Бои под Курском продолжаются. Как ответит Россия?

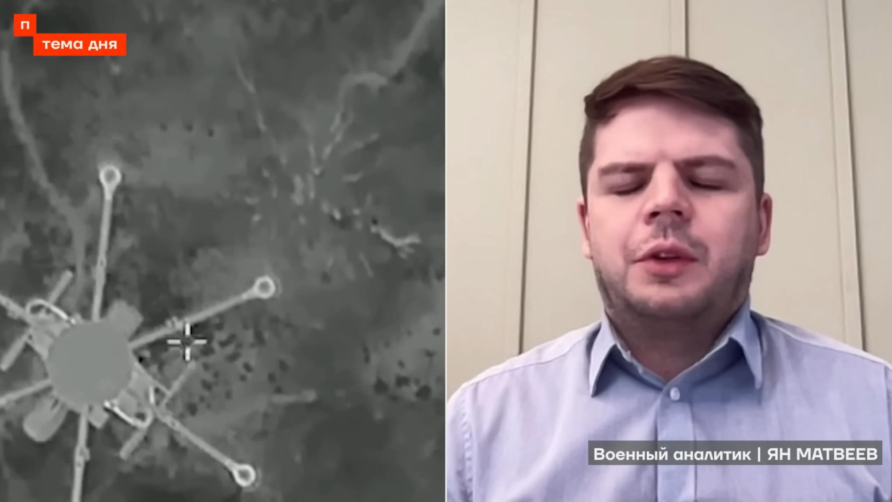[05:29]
Там группа Аида, так называемая, это какой-то спецназ Ахмата, да, вот эта вот колонна пятнашки приехала,
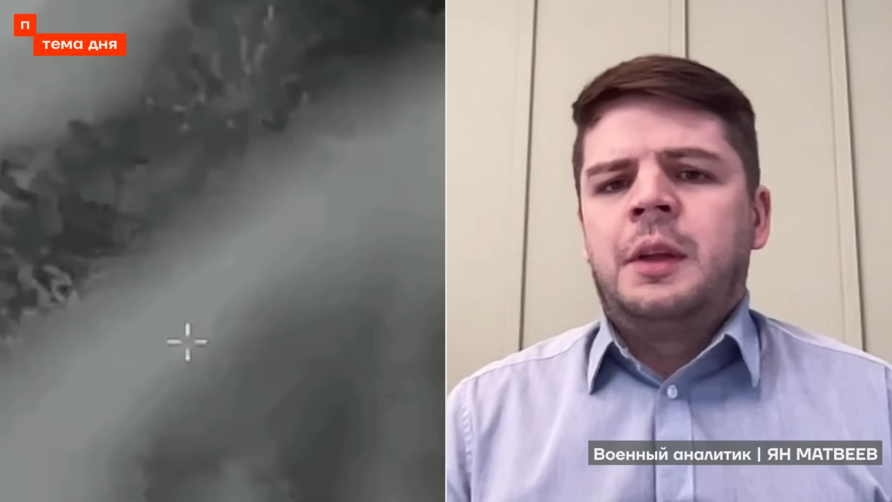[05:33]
в которой там, вот она, собственно, на ваших экранах. Там, если внимательно посмотреть, там помимо, например, буханок есть Порш Каен, да, возможно, это командир.